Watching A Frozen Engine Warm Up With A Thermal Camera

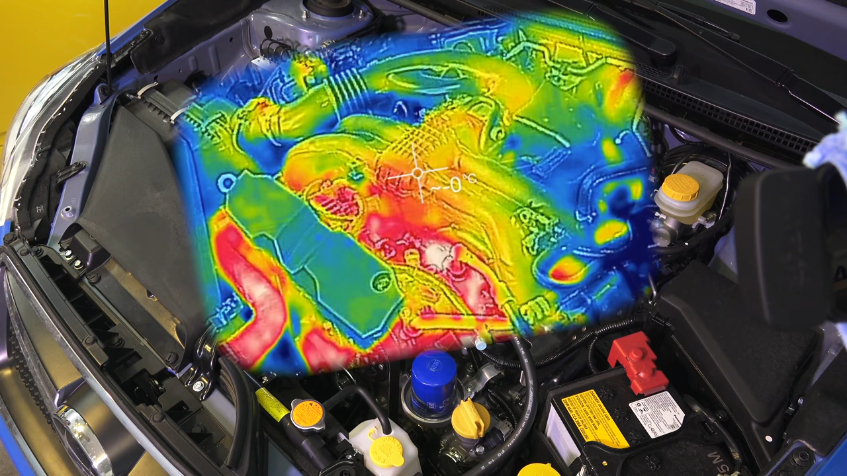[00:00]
Hello everyone and welcome. In this video we're going to be cold starting the engine of my
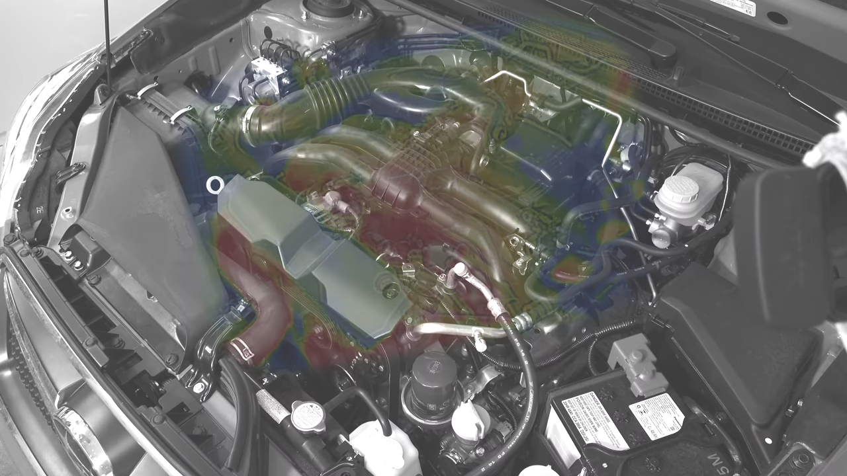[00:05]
2016 Subaru Crosstrek and using a thermal camera we're going to watch the engine heat up.
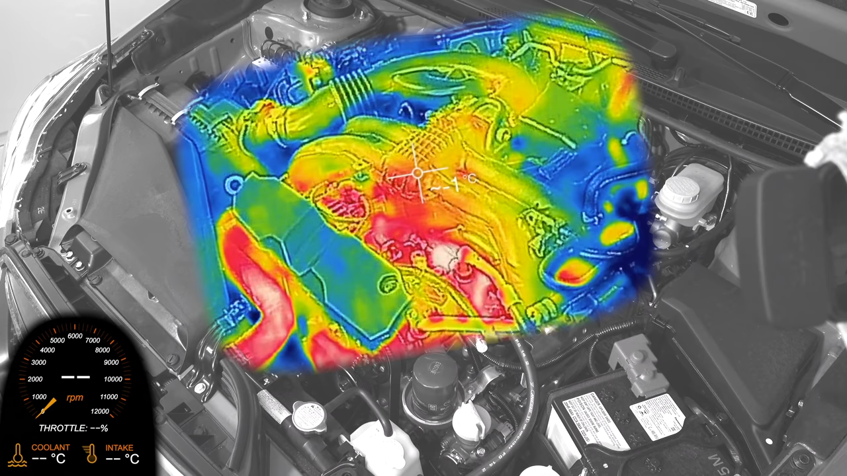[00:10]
Now to be perfectly honest I'm making this mostly out of curiosity just to see what it looks like when an engine warms up but I thought I'd also take the time to address some questions relating to my video on whether or not you should warm up your engine before driving off. Now I do have to apologize for the resolution of the thermal camera.
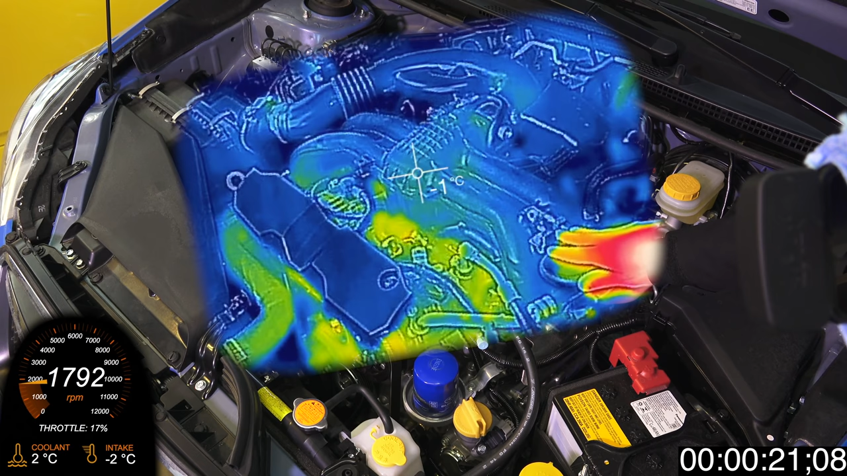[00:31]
It's obviously not nearly as crisp as my 4k camera but nonetheless it's a valuable tool for learning. The ambient temperature is about negative 6 degrees Celsius or about 22 degrees Fahrenheit and my engine hasn't run in the past 24 hours.
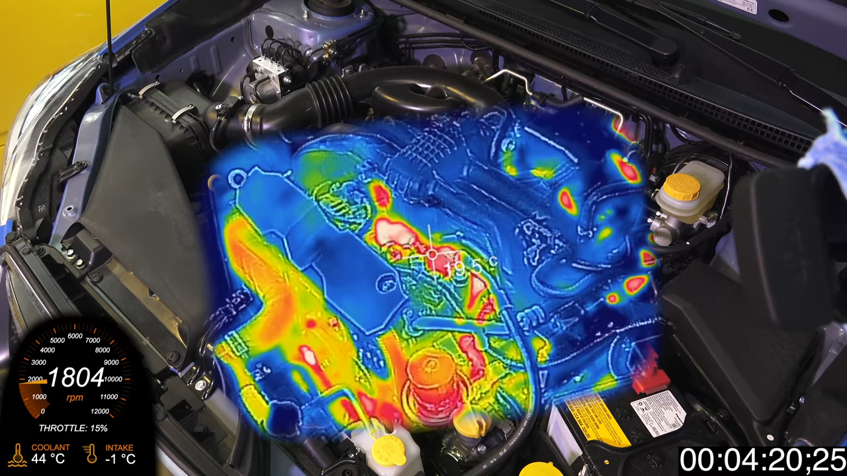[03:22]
At about 5 minutes and 20 seconds, when the coolant temperature reaches 50 degrees C, you'll notice the engine RPM starts to significantly drop, eventually getting down to 800 RPM when the coolant reaches 60 degrees C.
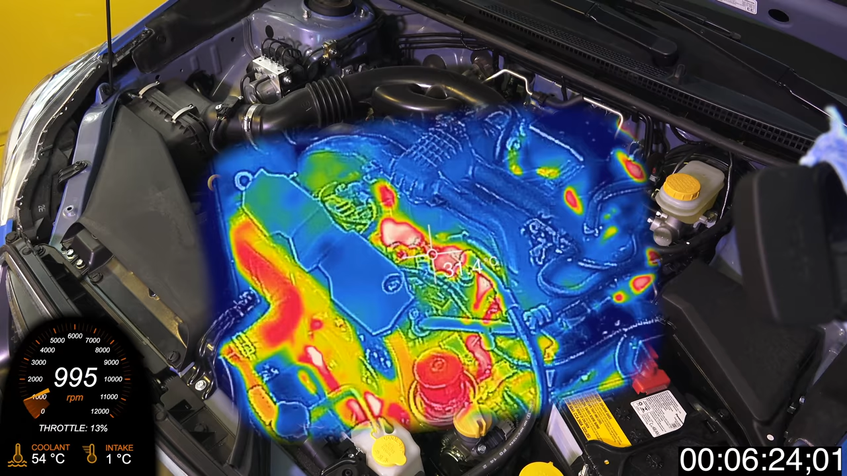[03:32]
At 7 minutes after starting, we're looking at the engine oil filter.
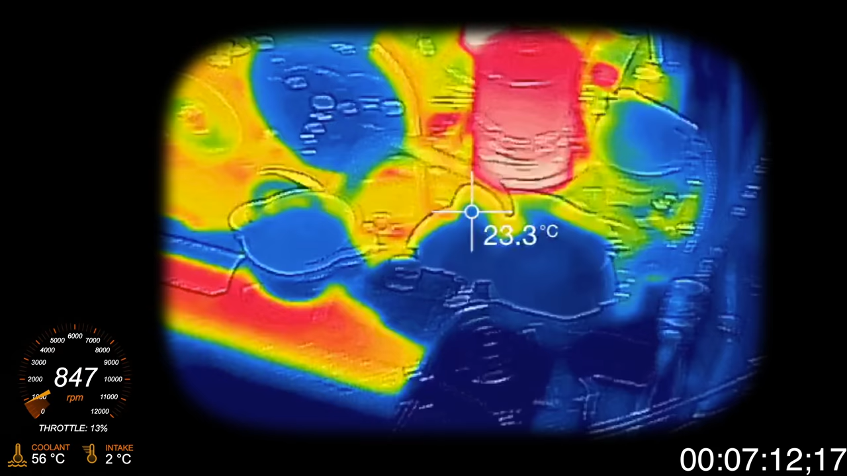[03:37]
On screen: spot 23.3°C
Obviously not yet to operating temperature, but at about 36 degrees C or about 100F.
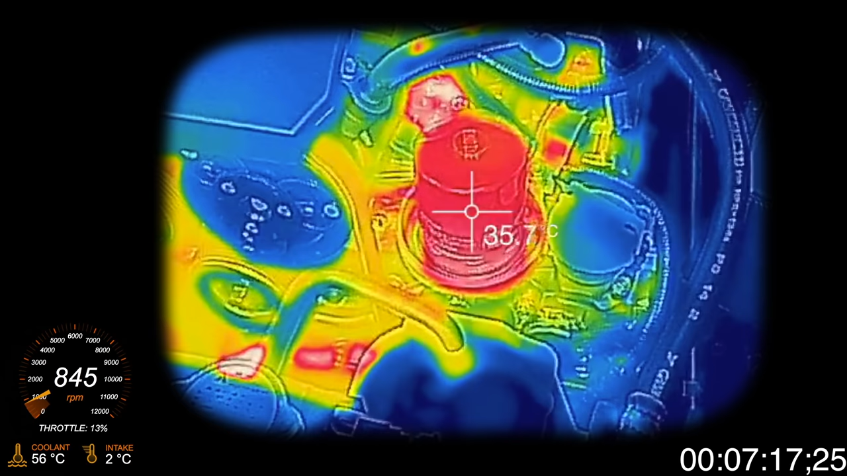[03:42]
On screen: spot 35.7°C
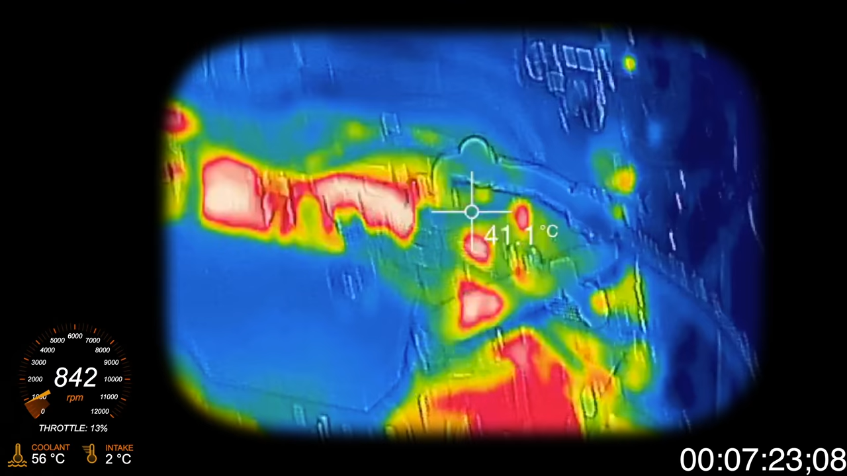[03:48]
Next, we're looking at the coolant lines heading to the heater core for warming up the cabin.
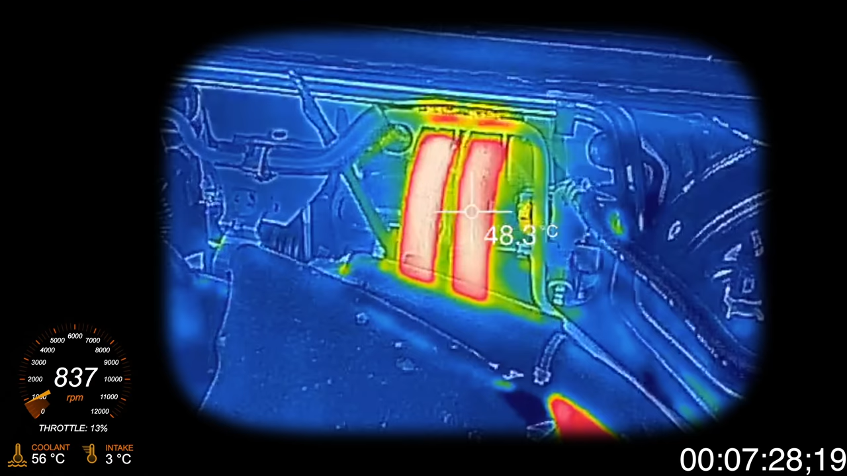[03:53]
On screen: spot 48.3°C
These are at about 50C or 120F.
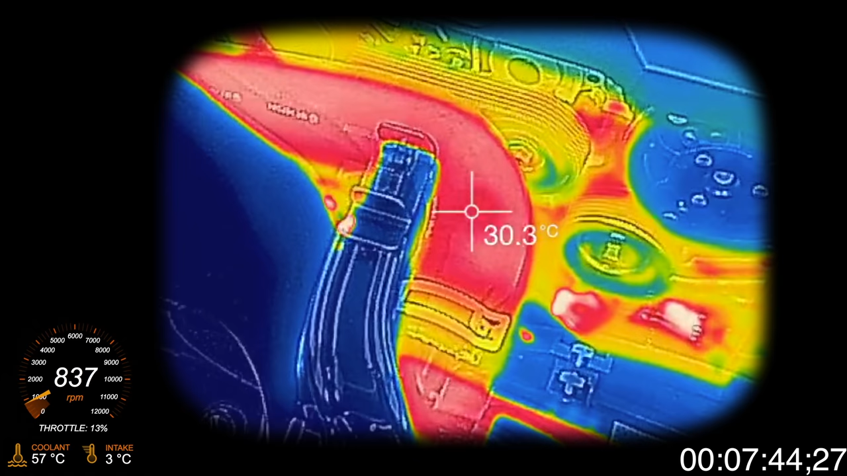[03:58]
On screen: spot 30.3°C
Looking at the radiator hose, it's about 33C or 90F.
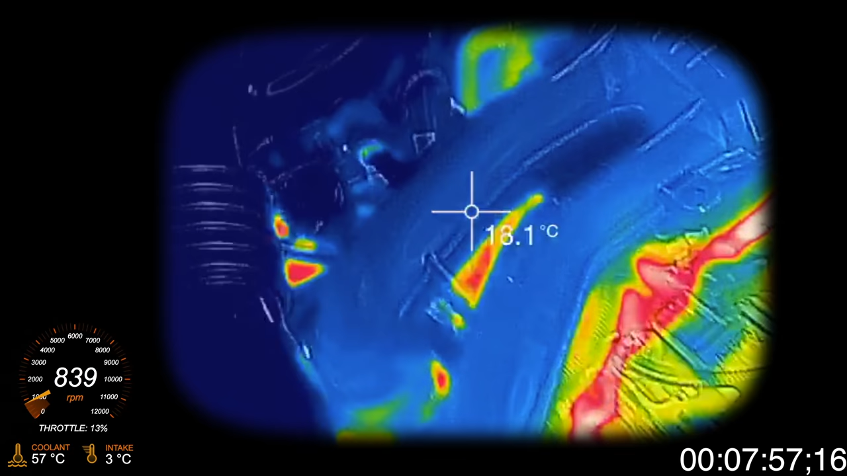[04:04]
Looking at the intake manifold, it's at about 6 degrees C or 43F, and that's consistent with what the OBD2 readout is getting at 3 degrees C.
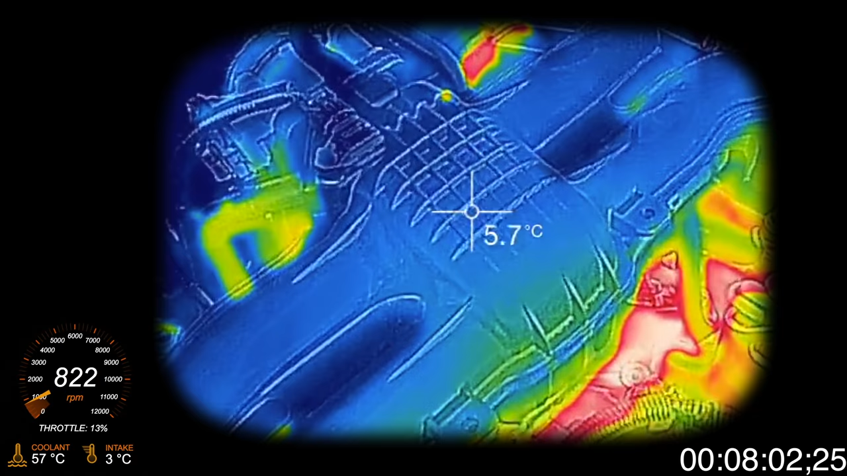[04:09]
On screen: spot 5.7°C
The outside air is at minus 6, but warms up as it enters the engine bay.
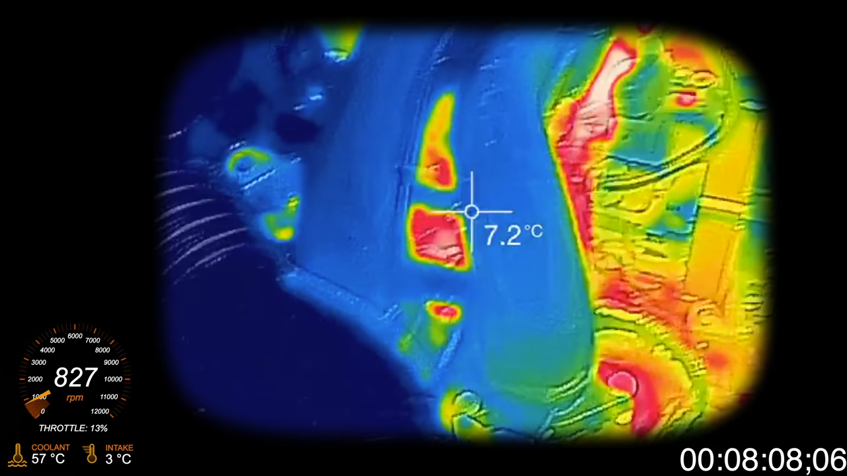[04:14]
On screen: spot 7.2°C
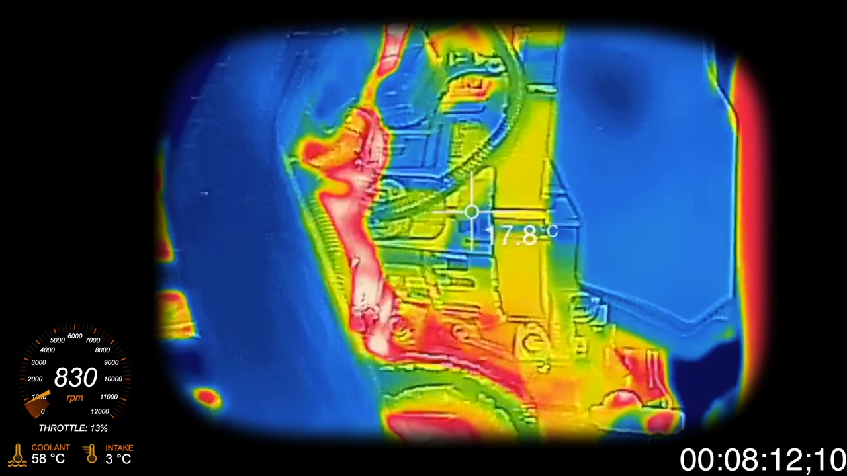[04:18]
On screen: spot 17.8°C
Looking at the alternator, you can see various sections ranging from about 12 to 20 degrees C.
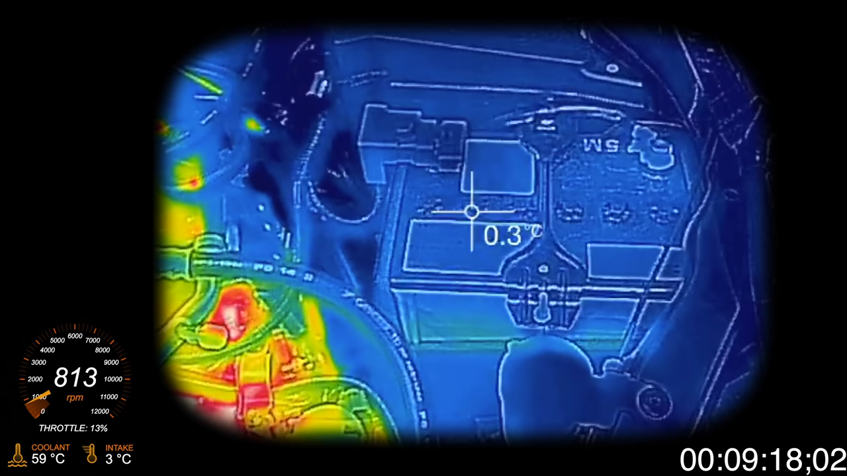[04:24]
On screen: spot 0.3°C
And finally, looking at the battery, still pretty much completely frozen.